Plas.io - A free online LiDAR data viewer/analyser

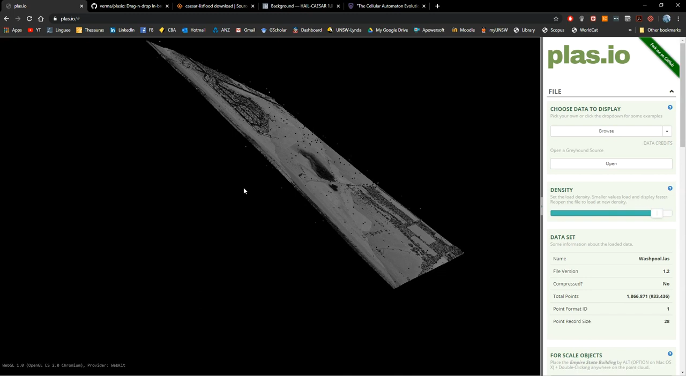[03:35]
So if you want to bring that corner down just simply have to work with the pointer. If you want to rotate it you just have to drop and rotate and you will see that you have this problem that it's tilted. The only thing you have to do is just to pull your model from the corner that you want to bring down.
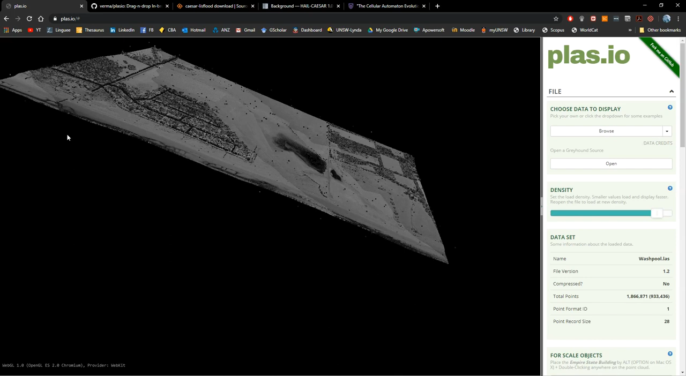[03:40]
Okay so and use you can use that only by pressing your left button in the in the mouse. By pressing the right button of the mouse what you're going to do is just drag your model. Okay and if you want to zoom in or out you just have to use the scroll of your mouse. Okay those are the basic visualization tips.
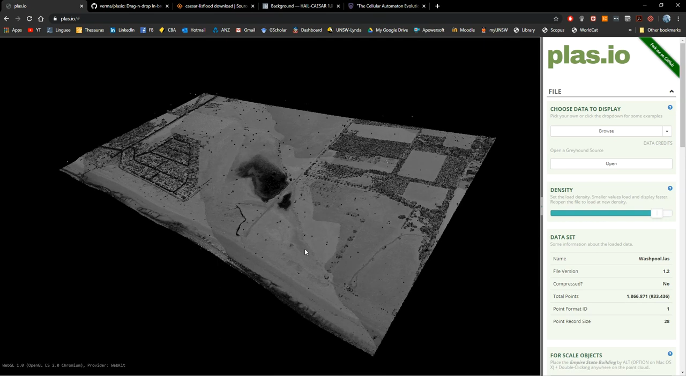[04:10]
For some people maybe a little bit complicated but and after a while you will get used to them. Now let's go to the next tab. It's just information of your data. Here are 1.8 million points. From those 1.8 millions I just loaded 900 000 to make it faster the visualization. Okay and you have other information here like the version or the compression.
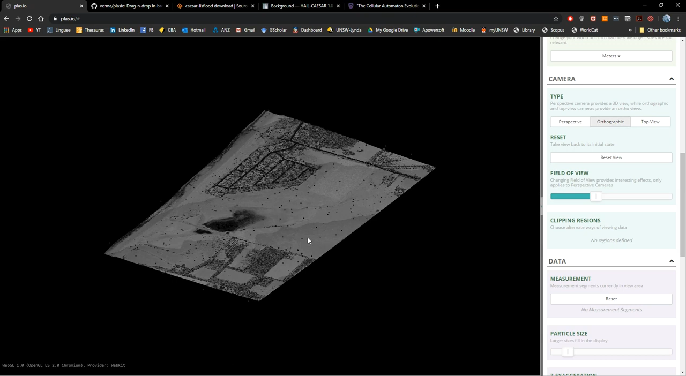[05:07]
Okay and you have here the different types of cameras so you go we are already in perspective you have orthographic if you want to create an axonometric view that's why we use orthographic then we have the top view.
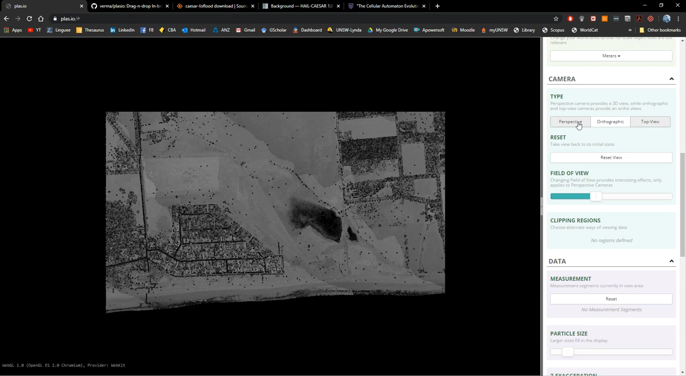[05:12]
Let's go back to perspective you can reset the view you can rotate
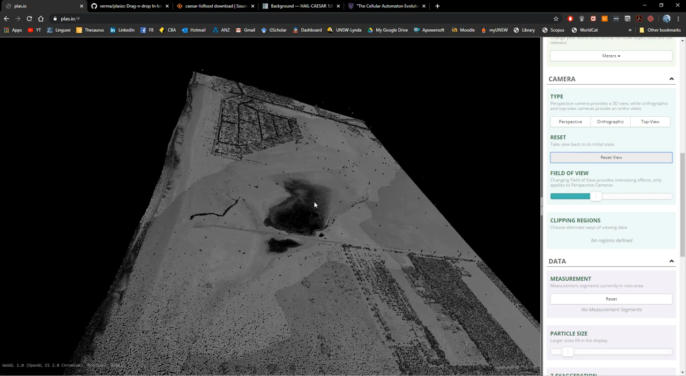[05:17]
again your model and you can visualize it. Perfect. The field of view is the next setting you can modify. The field of view basically is how your perspective will be or the level of deformation of your perspective so the
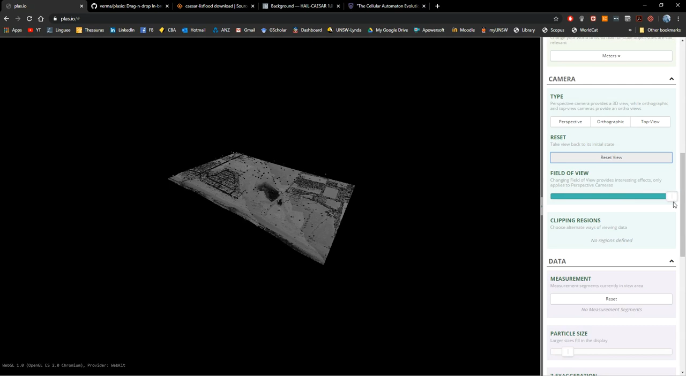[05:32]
height the larger it is the more you will see the higher the value of the field of view the more you will see in your scene but the more deformation
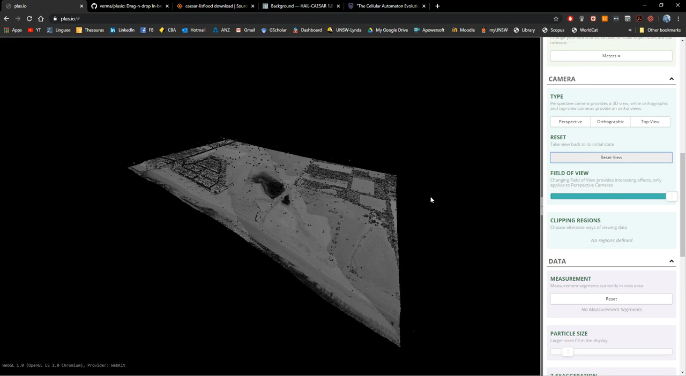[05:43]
it will have on the edges the smaller it is this value the more parallel they will that these two lines will become so there is a less effect of a third point of perspective it just simply reduces the deformation of the perspective okay and that is only available in perspective as you can see now we're going to the next step or the next information which is the data measurements how you measure this data you can only measure it in perspective and you
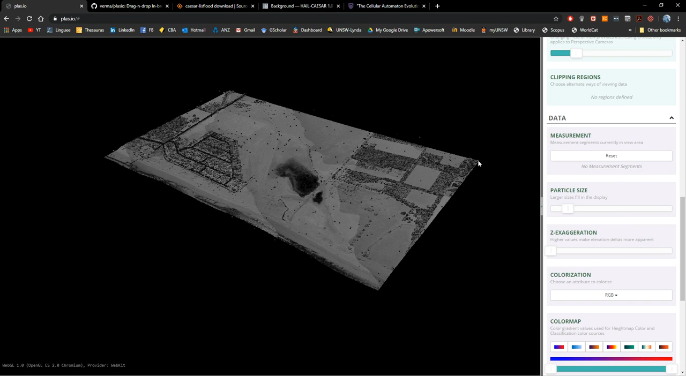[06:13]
can create points by double clicking on top of a point you will see this sphere appearing and then you can click on the other point and you will have here the measurement so it's nearly one point one kilometer
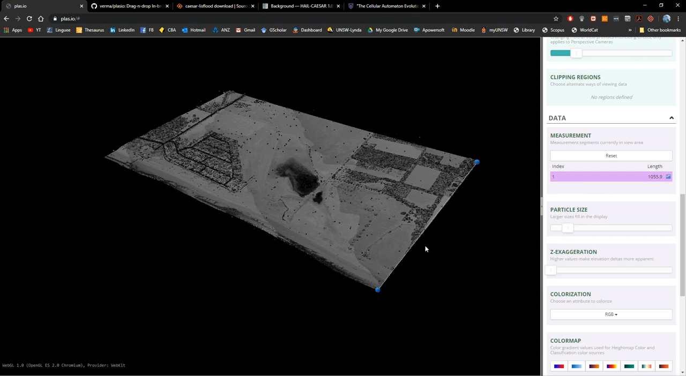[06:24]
of length you can reset and then let's do something else let's find a point in the middle let's find a point here you can add more points and you can get the different lengths okay let's do it again let's start in the middle let's create this line now if you click on this icon this little
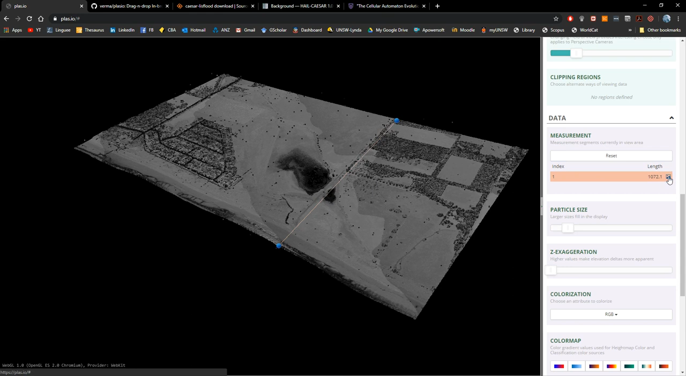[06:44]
icon you are going to create a region a clipping region okay and this clipping region it appears here at the bottom you can toggle so you can go
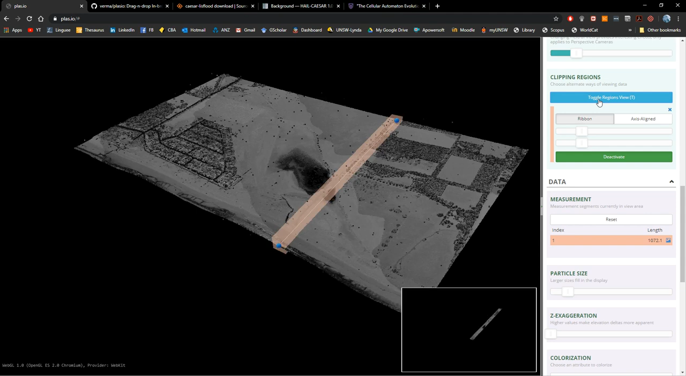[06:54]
to the full view full view or just to the region okay let's go on now to this region this allows you to create a section or a portion of the whole data set and just
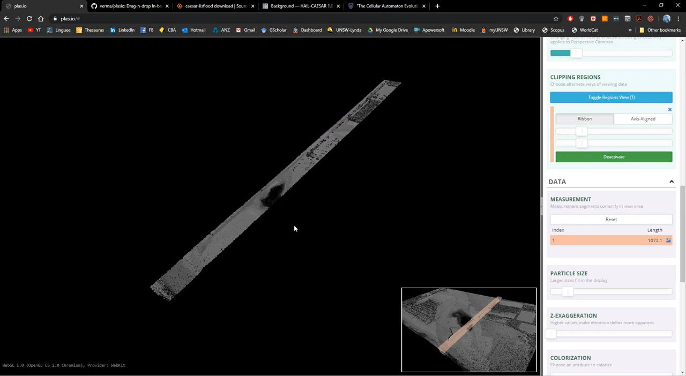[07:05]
to analyze it so you want to analyze perhaps the topography okay now
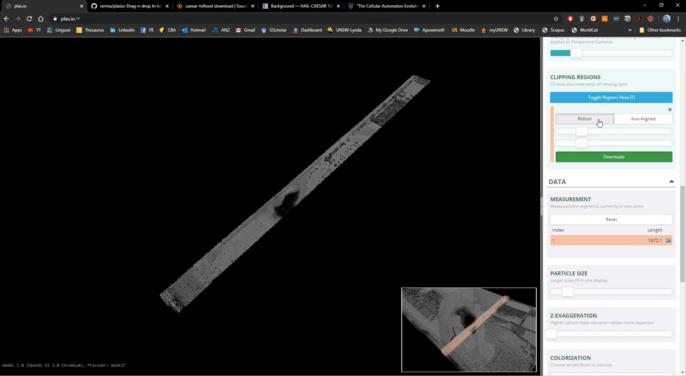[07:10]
you got here and you can change the methods for creating this visualization and also you can change the width of your port of your selection or
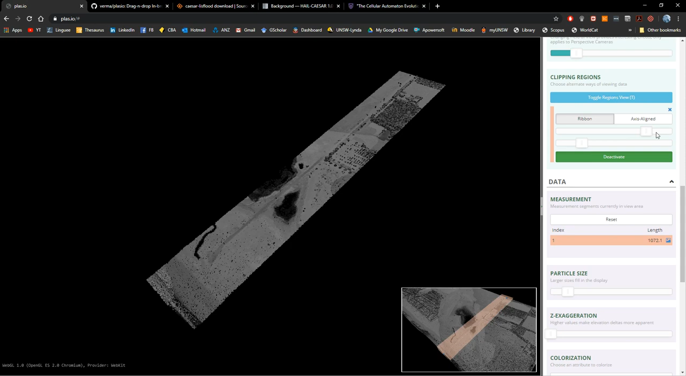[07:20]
your region you can also change the height of that region so they are you can see at the bottom how the region is being modified okay then if
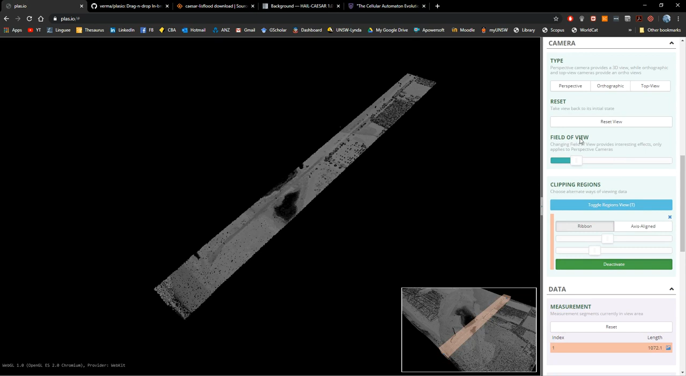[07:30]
you want to uh perform another measurement you can do it if not you can deactivate
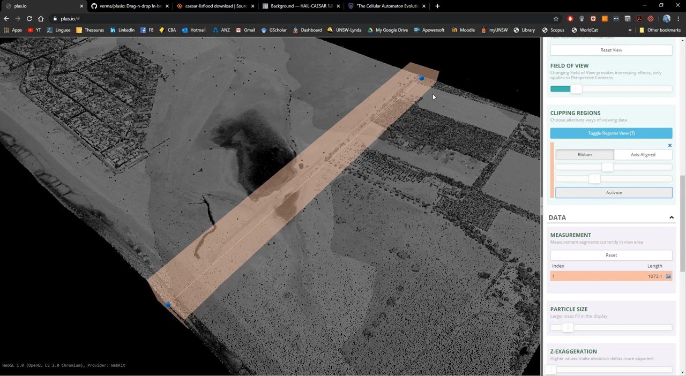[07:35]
but you can still see the measure the the region defined so you just have to close it and then everything
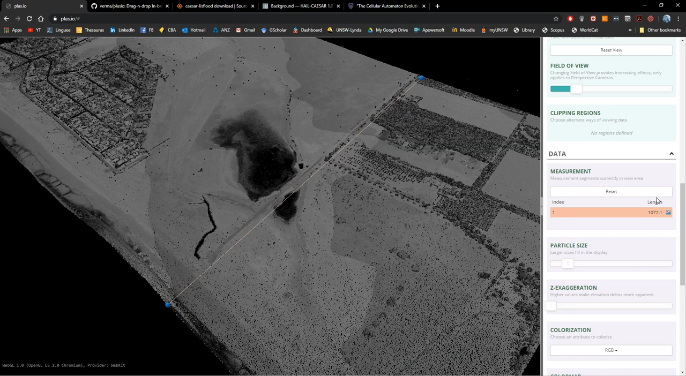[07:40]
will be as at the beginning then let's go to the particle size these particles are not like the typical visualizations in which you have an sphere or um a volumetric sphere or around um that's why it's so fast to display this data set which are so many points because it's fast
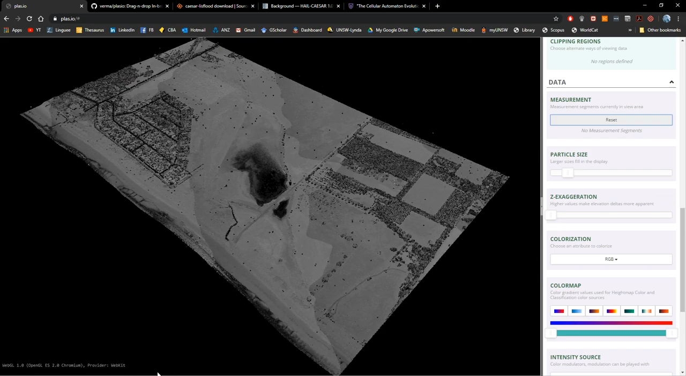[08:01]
because it's using an open gl environment but also because the particles are represented like a planes that are perpendicular to the view so as you can see
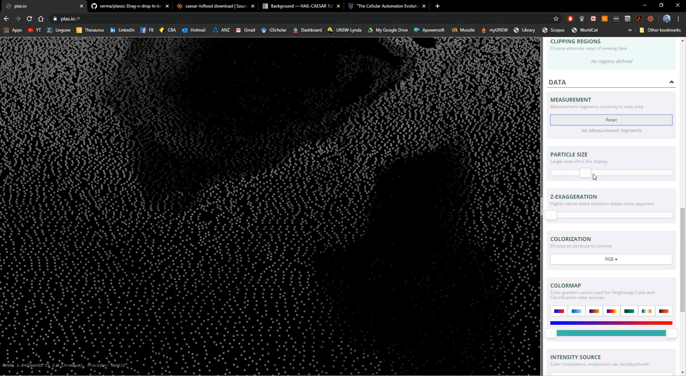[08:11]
is a square plane um so it's not a particle or an sphere so it's it's much faster the visualization process uh a good suggestion is like you can start seeing the noise the the closer you are to the surface the larger you need to make this plane or particle size
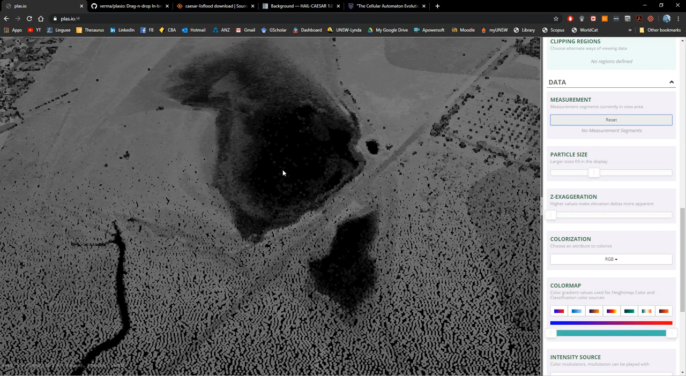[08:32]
the farther you are you can reduce it uh this is up to this point is okay um why the particle size will
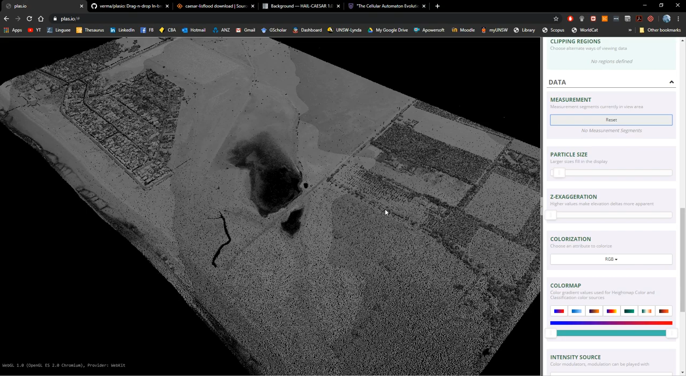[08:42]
start overlapping to each other so if you get closer you will see more gaps in between um